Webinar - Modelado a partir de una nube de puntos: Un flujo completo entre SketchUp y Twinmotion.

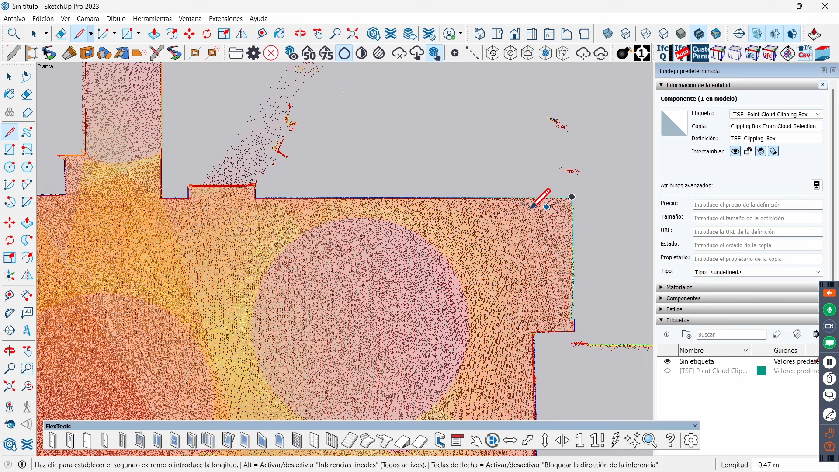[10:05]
Bueno, pues voy a empezar a modelar, me voy a venir aquí y voy a hacer lo que es el contorno.
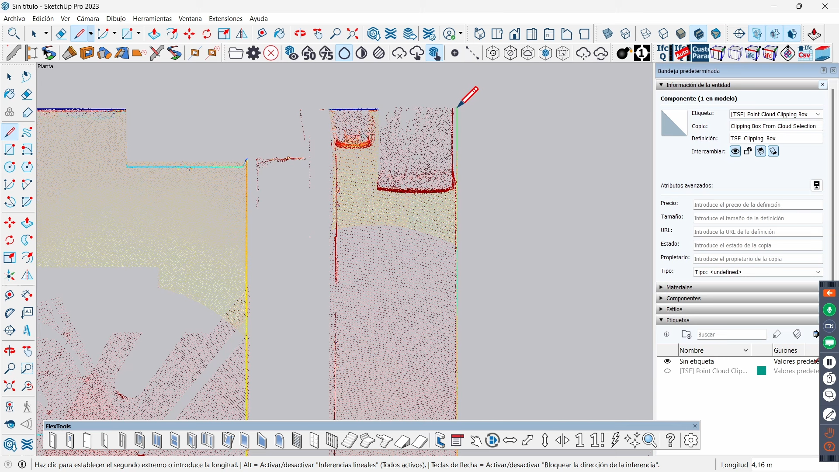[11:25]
podemos coger y podemos poner en tres decimales y podríamos hacer esto prácticamente al milímetro. Aquí voy a venirme hasta aquí, he hecho la sección quizá un poquito baja, aquí cuando yo estuve viendo en esta zona de aquí hay una especie de cocina, ahora veremos cómo podemos modificarlo,
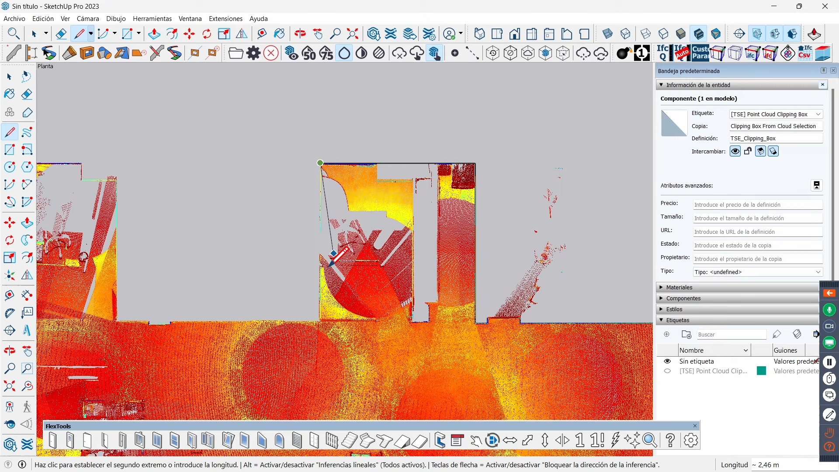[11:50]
aquí hay un tabique, me vengo aquí,
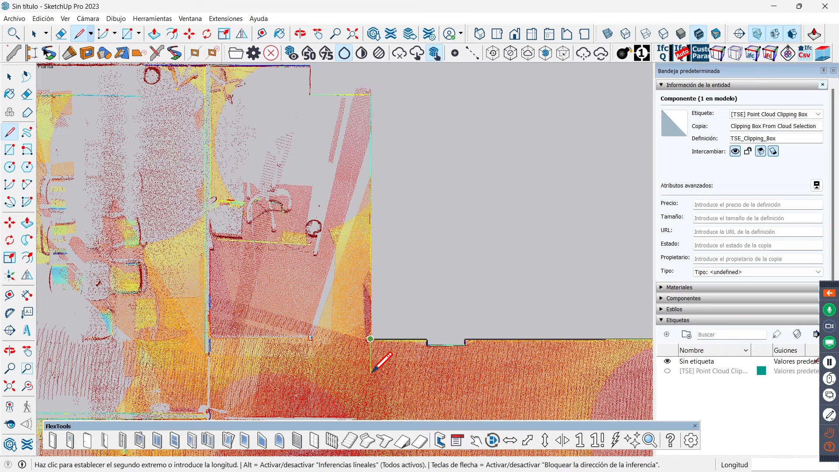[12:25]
nos venimos hasta aquí, aquí no sé si hay un pilar o no, voy a forzar la alineación,
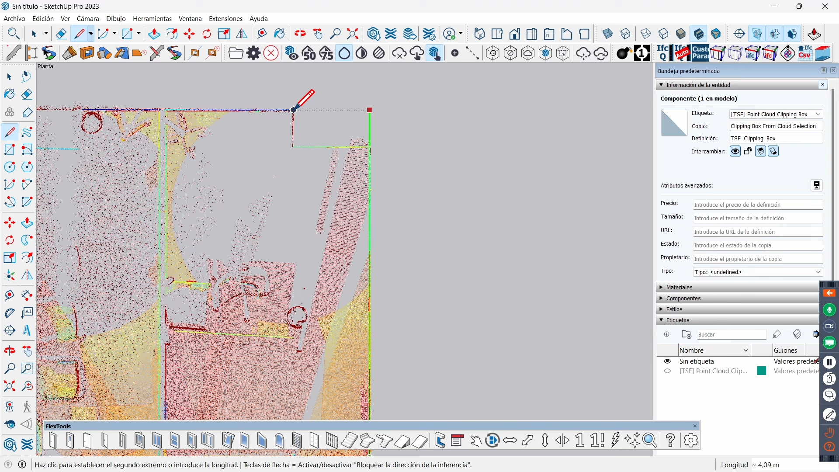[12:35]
me voy a venir a este punto de aquí, creo que aquí había una mesa,
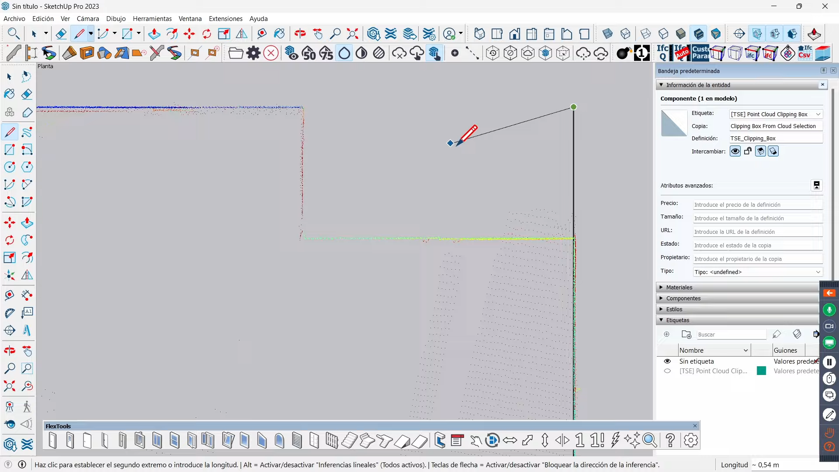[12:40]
un mueble, quizá he hecho la sección un poquito baja, pero bueno,
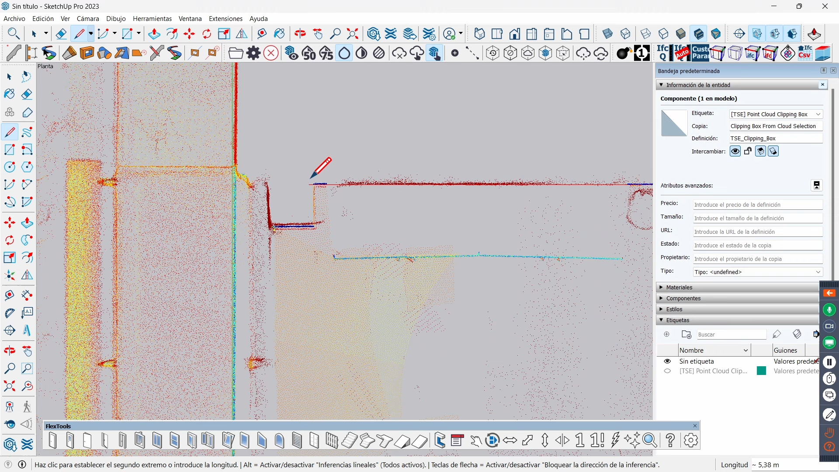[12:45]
quiero que veáis pues los errores que podemos cometer en función de dónde hacemos la sección o no. Aquí hay un pilar y esta es la propia fachada, aquí tenemos otro pilar,
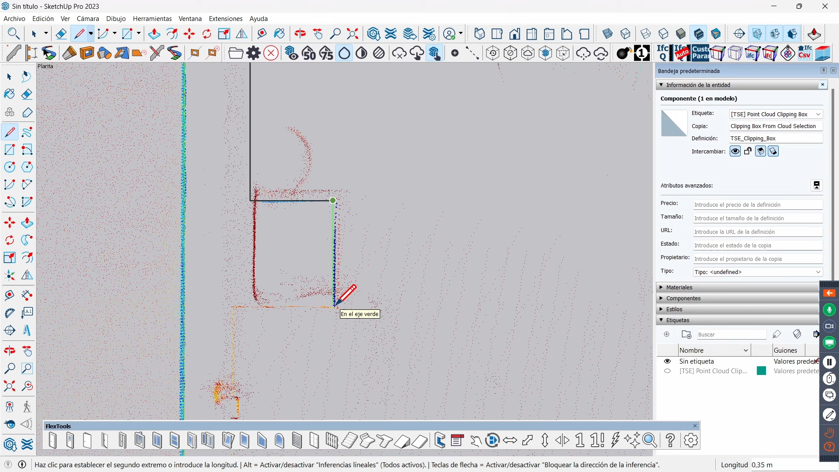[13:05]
veis que 35 centímetros es la longitud de ahí abajo, es bastante coherente, aquí tenemos un tabique, lo dibujaré luego, me vengo hasta aquí,
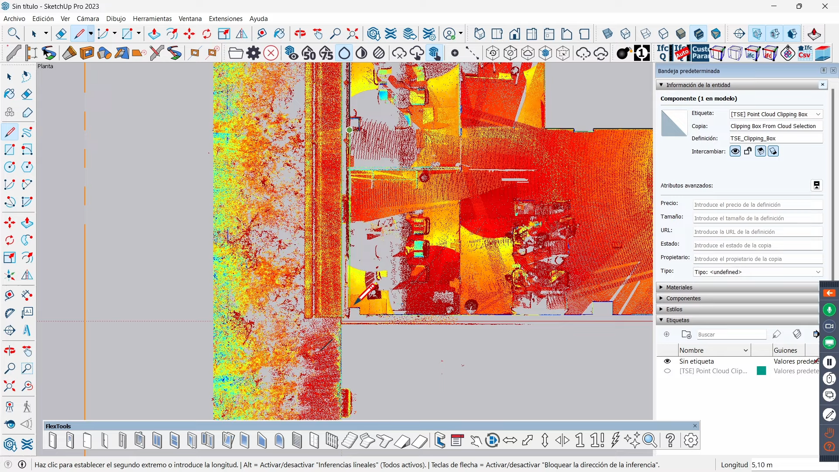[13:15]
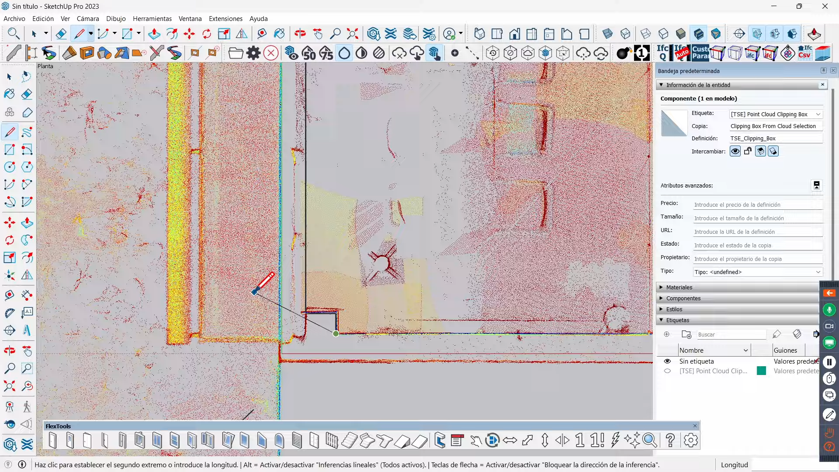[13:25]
me vengo ahí, vale, y esta fachada viene hasta aquí,
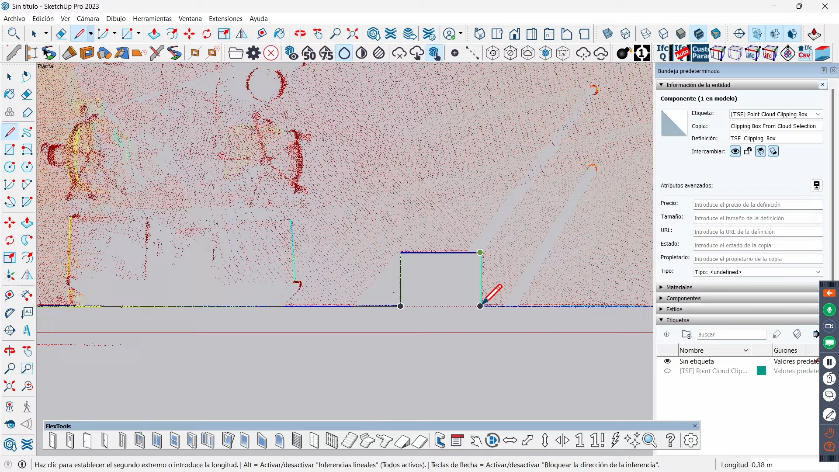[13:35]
aquí hay otro pequeño pilar,
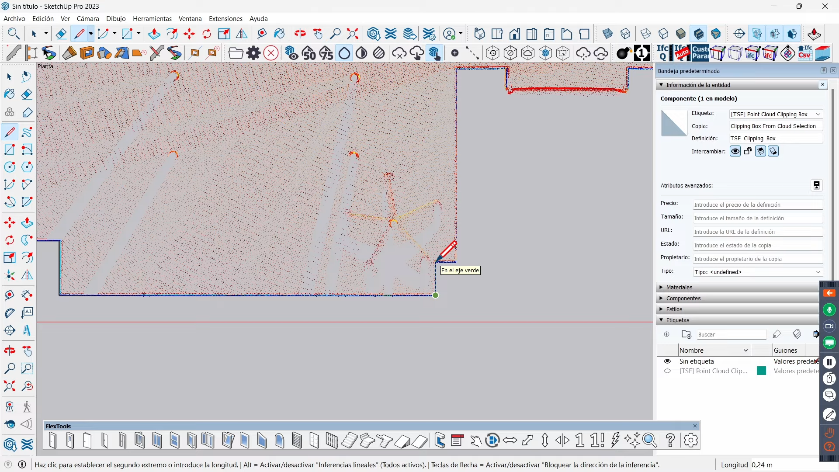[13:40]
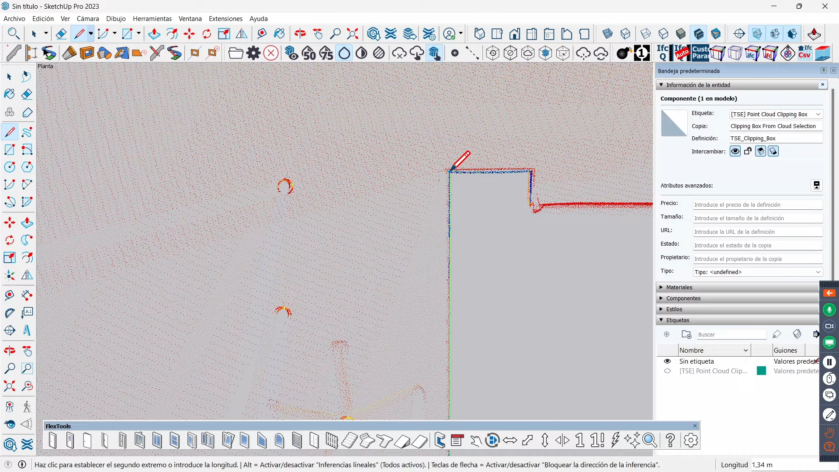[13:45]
aquí hay un pilar, y aquí hay otra puerta, me vengo aquí,
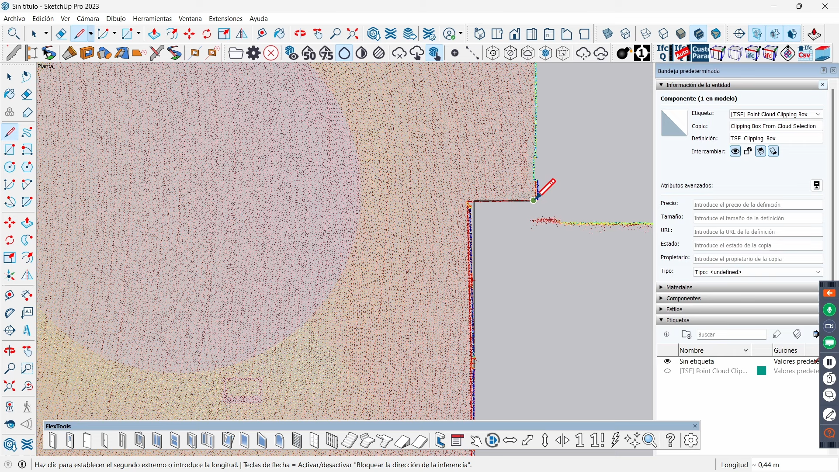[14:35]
pues hay una pequeña desviación, las podemos corregir luego, simplemente este es un modelado rápido,
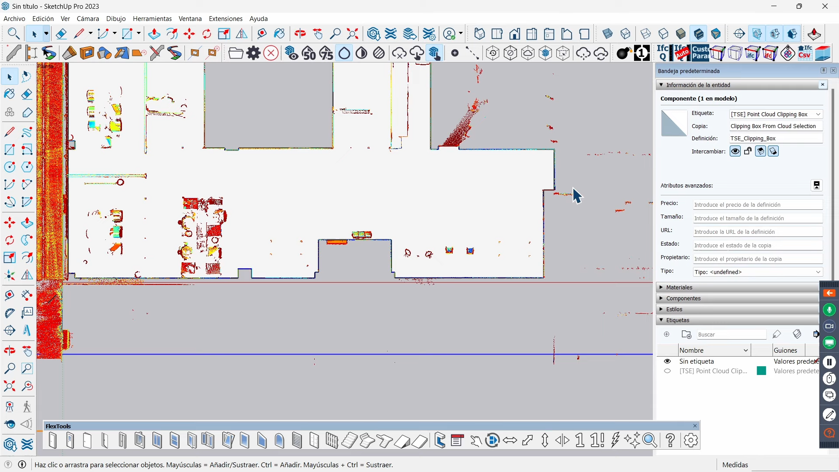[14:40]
veis como, esto que ha venido de una nube de puntos, nos habría costado tomar las medidas, bastante, hacer un croquis, y tener la precisión, si os dais cuenta, están las mesas, están los tabiques, está prácticamente todo, y tenemos ya la planta casi perfecta,
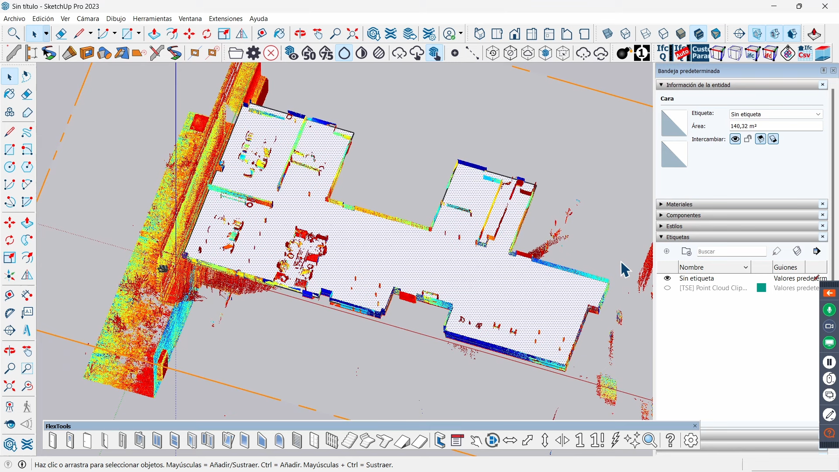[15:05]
voy a quitar la sección, me voy a venir aquí, voy a quitar la sección,
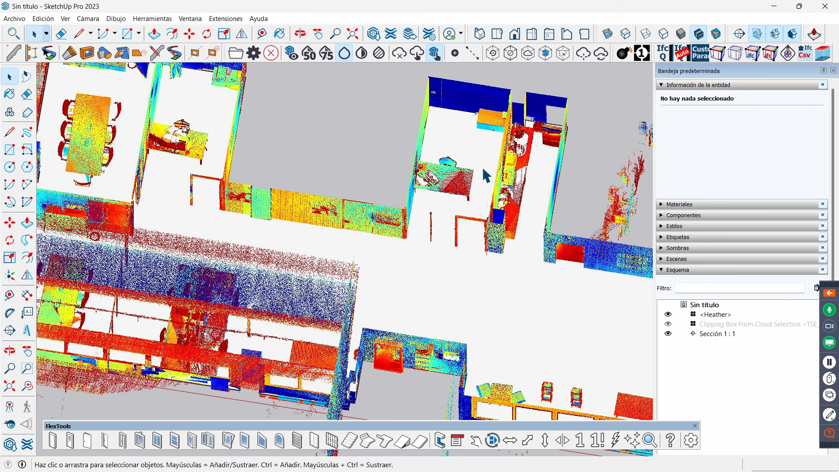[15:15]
y veis que ahí tengo un tabique, ahí tengo otro tabique, pues cojo esto de aquí, lo selecciono, me lo subo un poquito, le doy a mover, me lo voy a subir, voy a coger ahora que
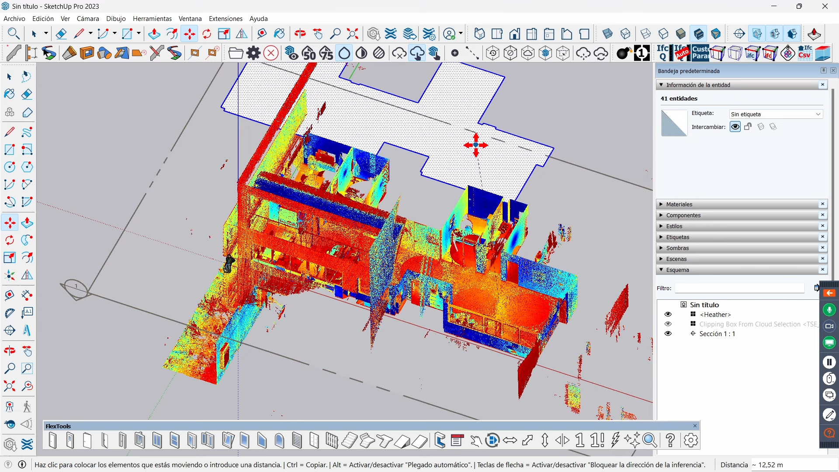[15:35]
me coja el punto de los puntos de referencia de la nube de puntos,
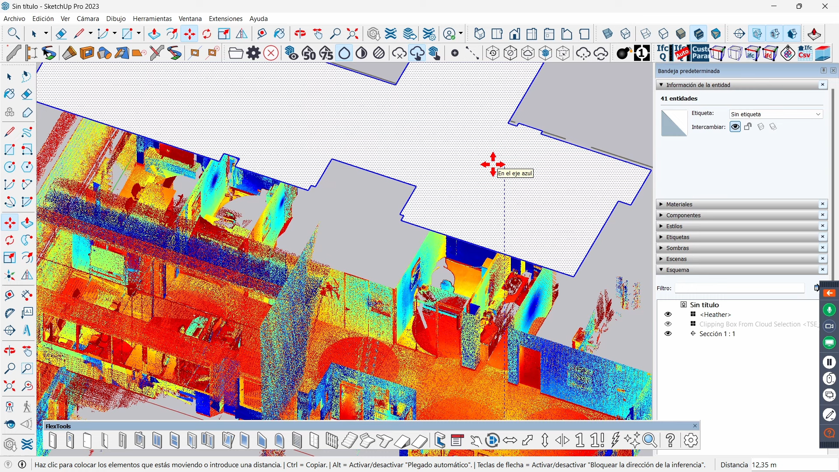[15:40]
voy a bloquear la dirección aquí, y me voy a venir, por ejemplo, pues ahí, vale, voy a terminar de contornear todo esto,
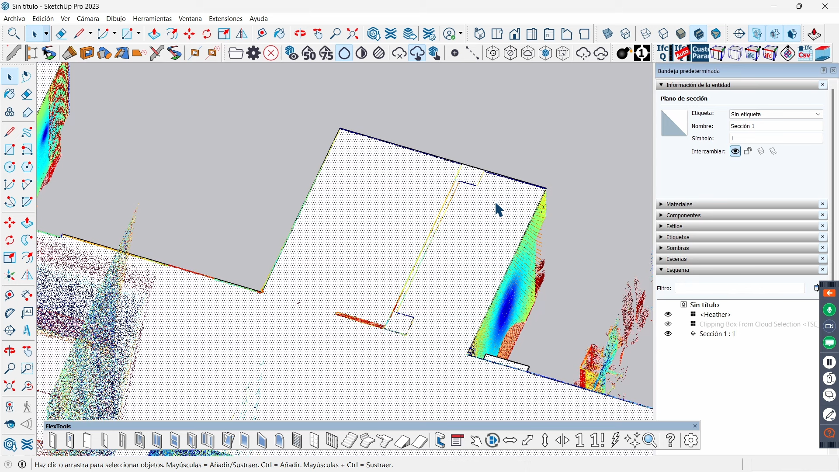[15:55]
voy a venirme, vuelvo aquí a la nube de puntos,
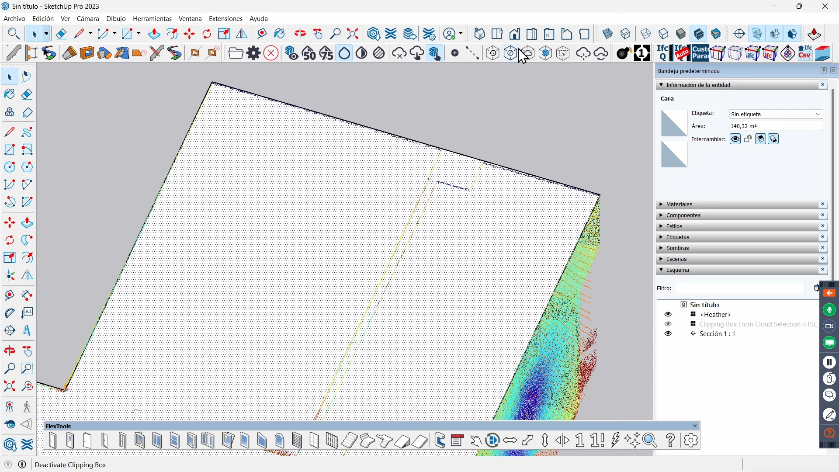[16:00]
me lo pongo en planta, y dibujo lo que me queda, pues tengo por aquí un pilar que no he dibujado,